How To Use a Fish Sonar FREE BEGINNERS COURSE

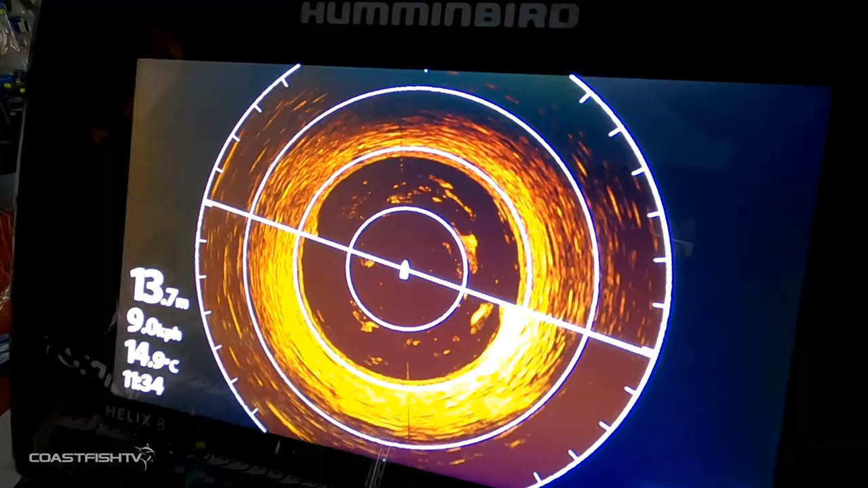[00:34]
On screen: depth 13.7 m, water 14.9°C
your mapping units this also has a second feature
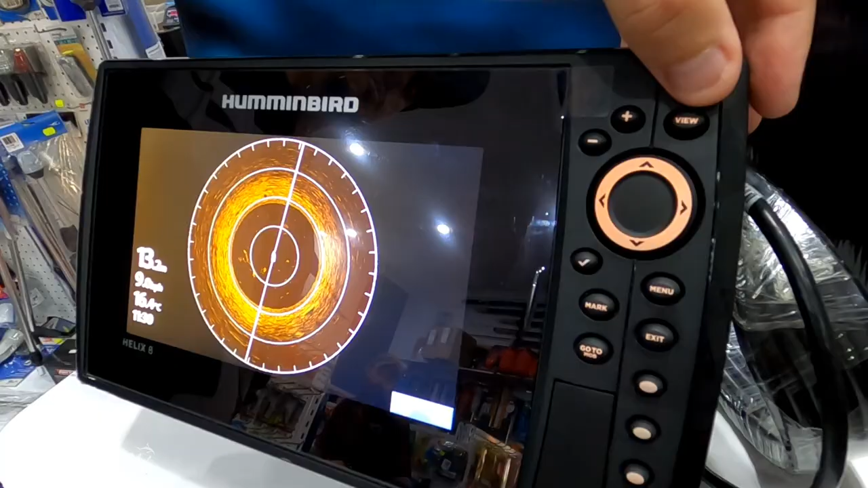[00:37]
which is a hotkey you actually hold
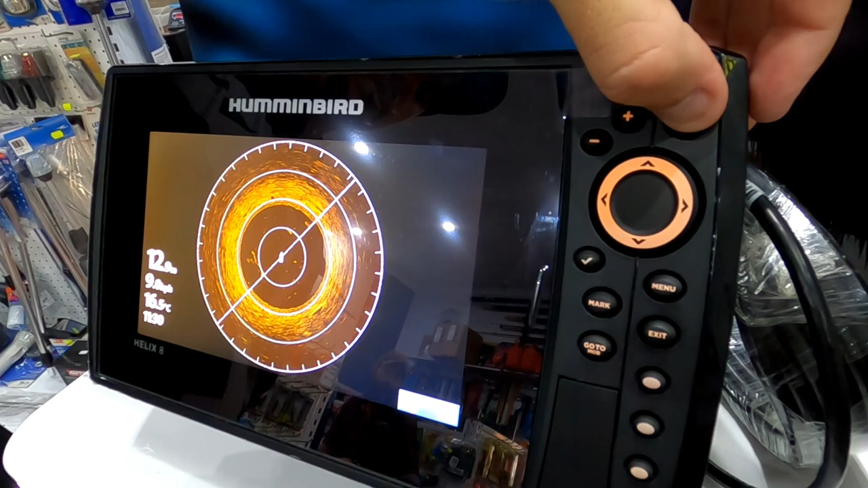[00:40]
it for a couple of seconds and a drop-down menu will appear up in the center of the screen this allows you to go through quickly and choose the exact image that you're wanting to put on your hummingbird to the left of the view button is the plus and minus now what this allows you to do is adjust your contrast quick and easily
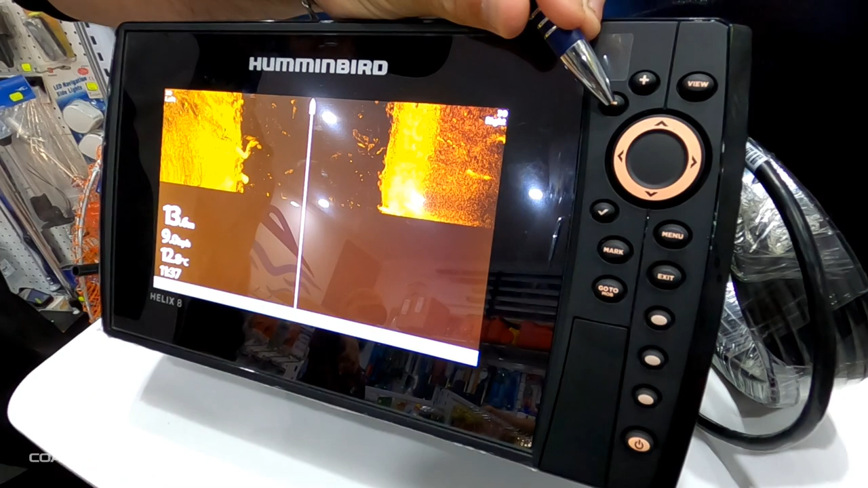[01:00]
while you're out on the water so you can see down here our sonar is actually deepening or brightening in color now our arrows are simply navigational tools so this just allows
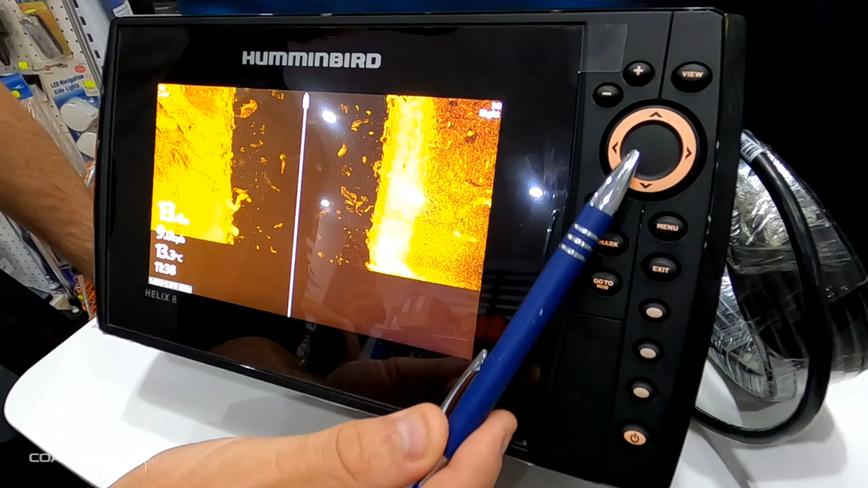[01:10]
you to navigate through the sounder left right up and down through your menu screens
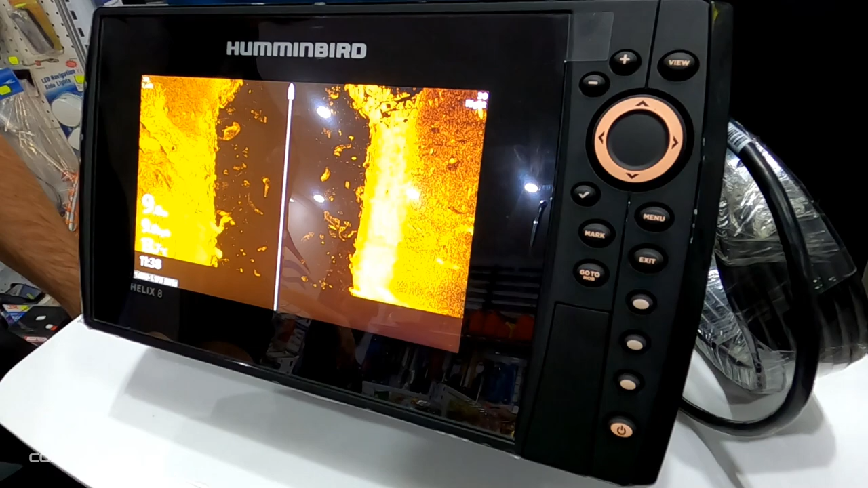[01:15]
your menu button also has two features with one press it brings up the settings for the sonar or mapping with the second press it brings up all the features and settings available with the hummingbird unit your exit button simply exits out of any menu screens or with a second press on a clear screen it'll
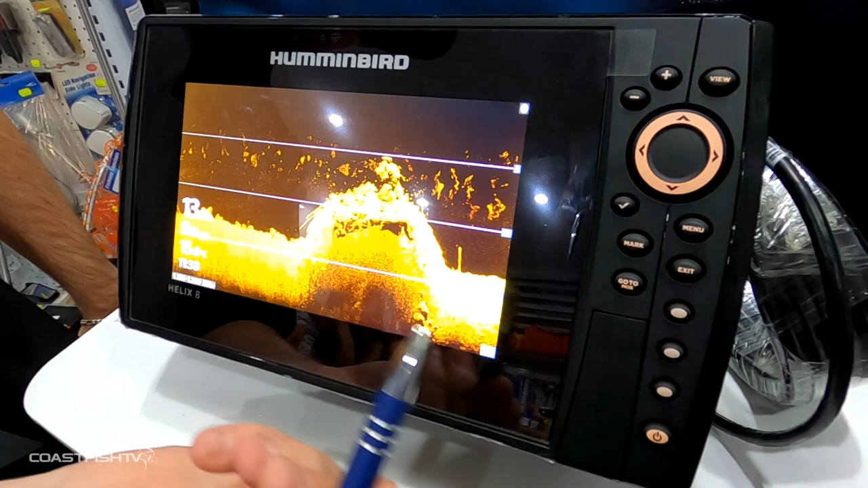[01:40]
actually take you back through the list of your sonar or mapping screens with one press of mark it'll bring down a little drop
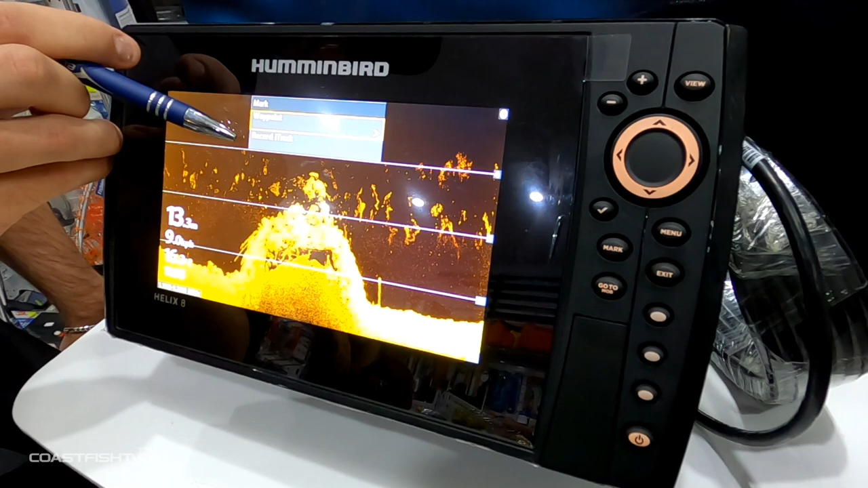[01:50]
menu with waypoint or record eye track and with your second press
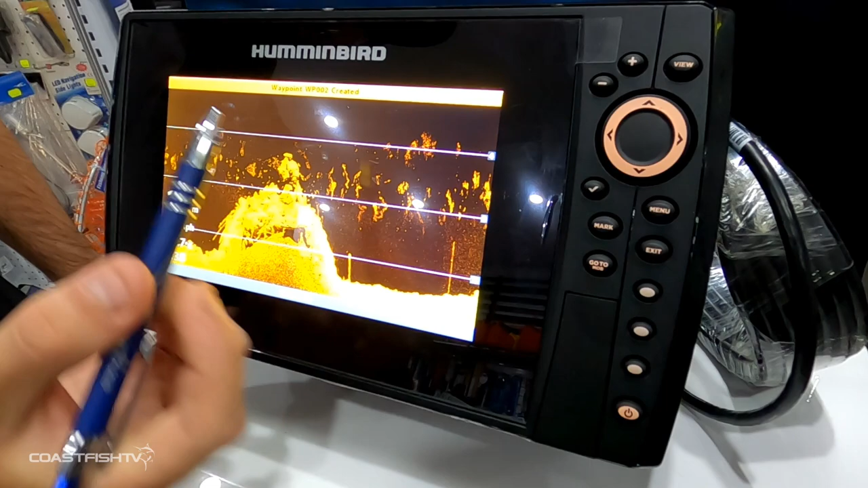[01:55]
brings up the waypoint created so that'll be on your mapping go
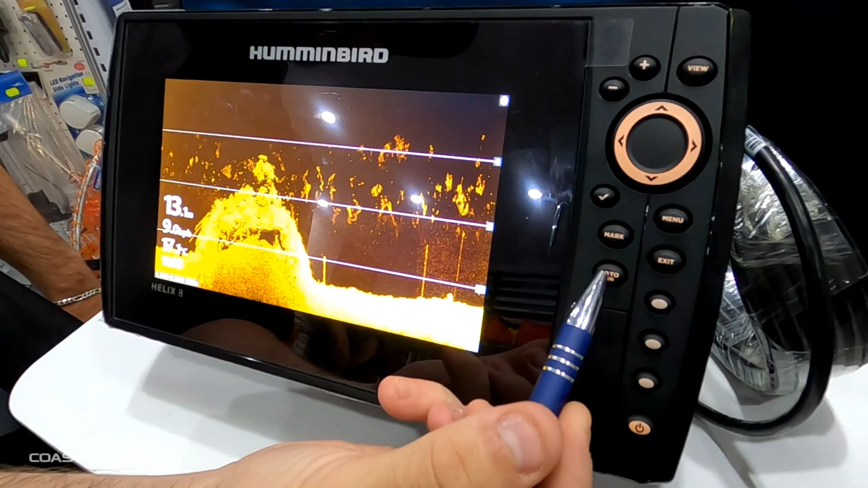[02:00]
to
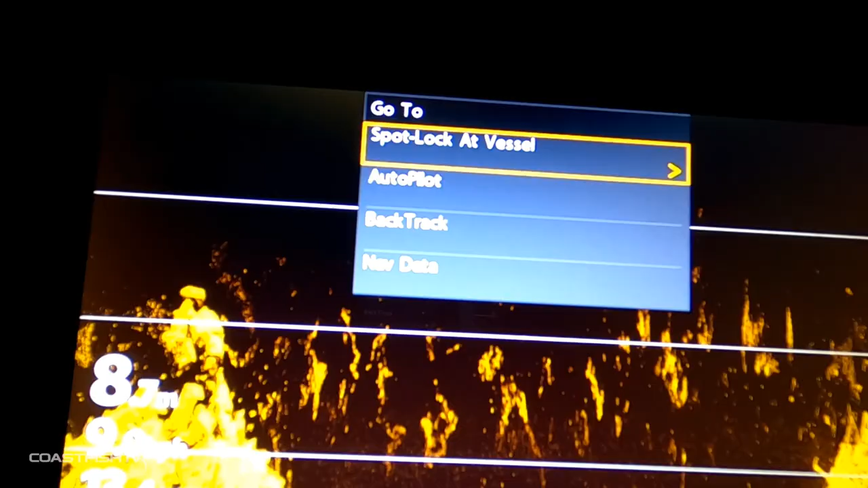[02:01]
at one press is spot locket
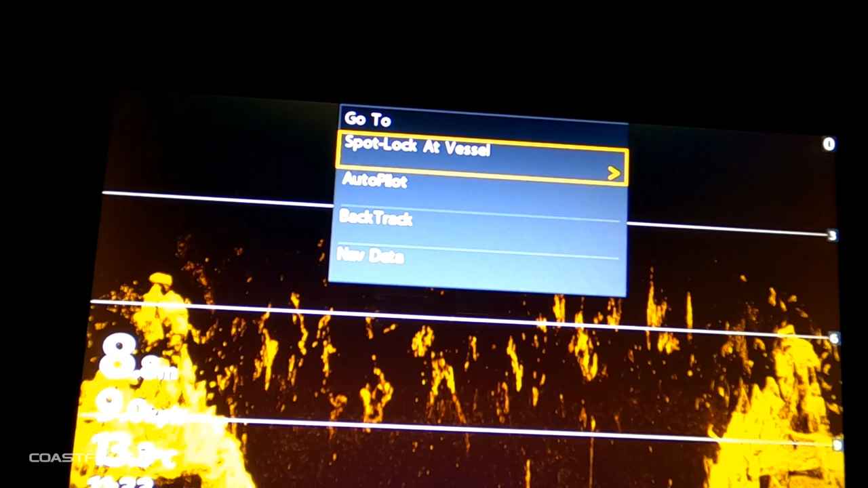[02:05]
vessel autopilot or backtrack or nav data so these are basic
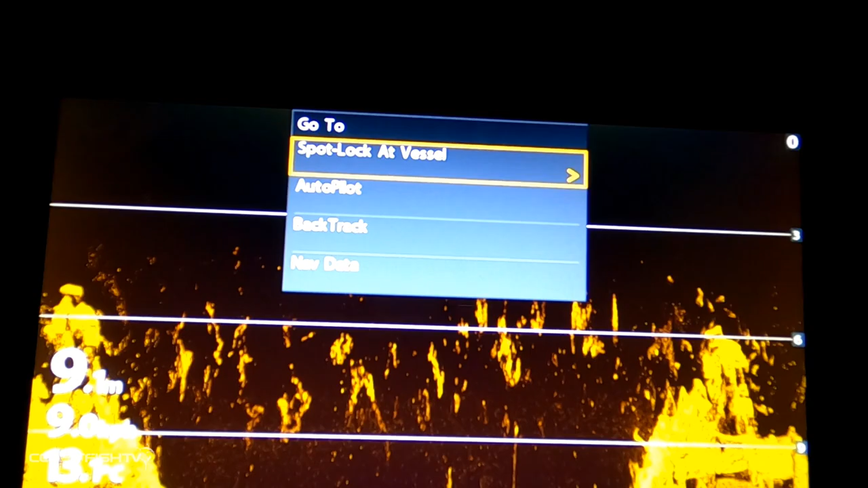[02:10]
settings
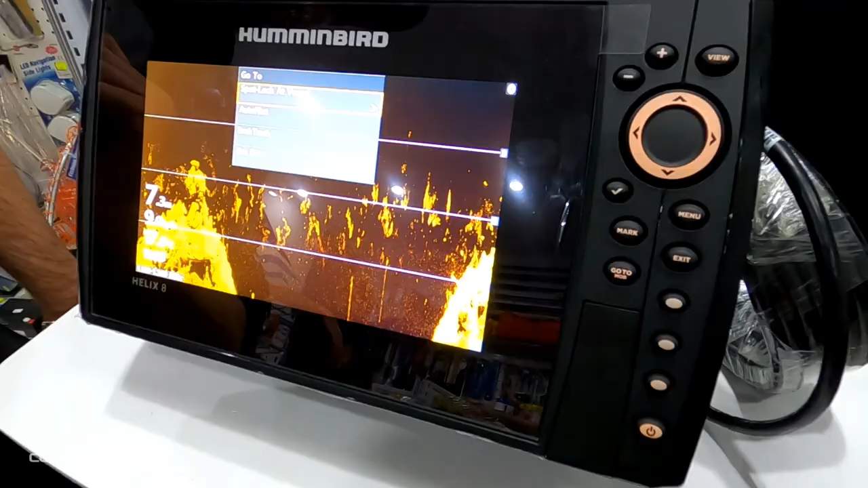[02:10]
used for your mincoder or for your mapping screens on
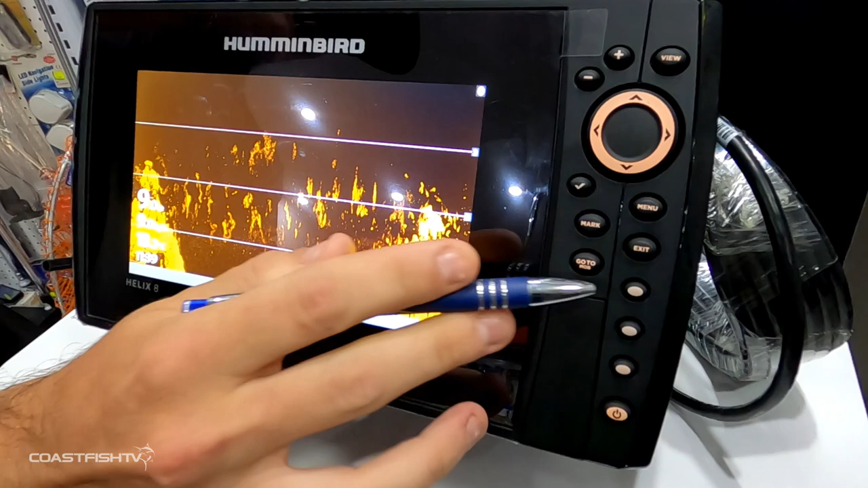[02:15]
the side we have our hotkeys what this allows is us to change through our
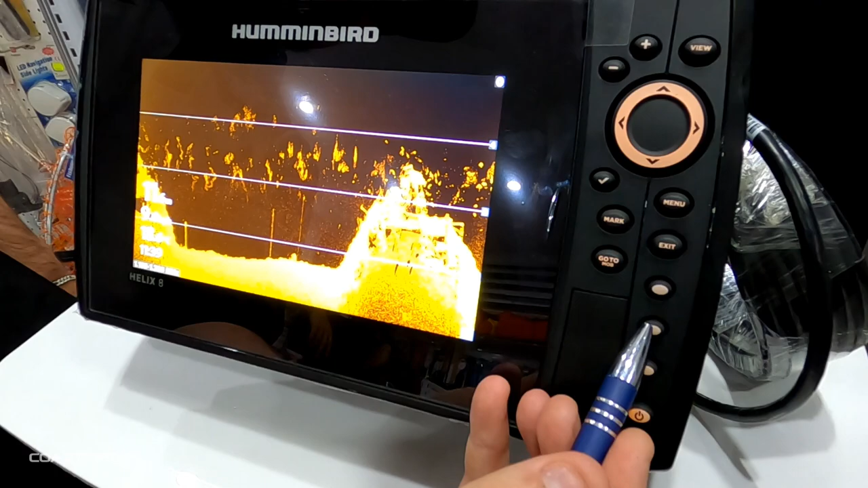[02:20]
sonar at the push of a button to set one of these up
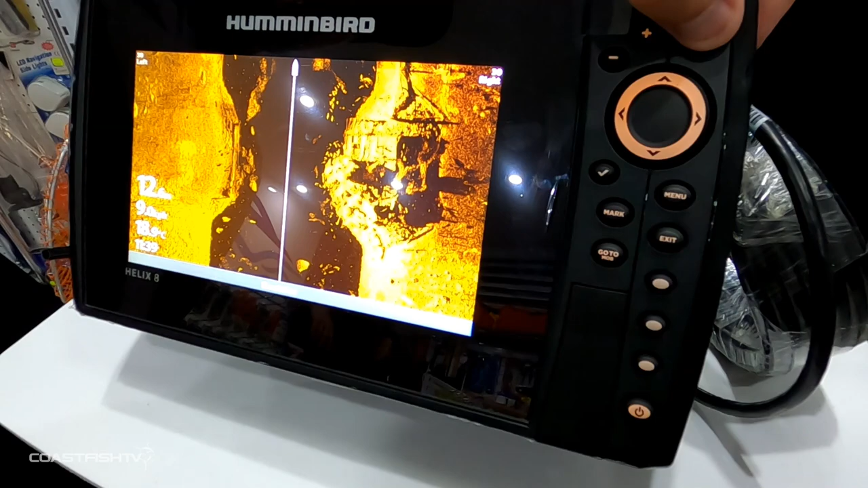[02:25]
you go into your menu select a sonar that you use frequently
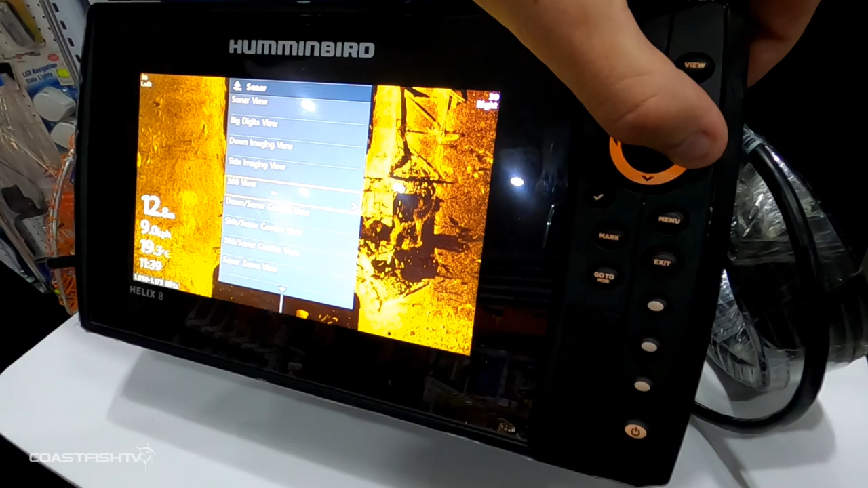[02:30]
for this we use 360 view and you press and hold our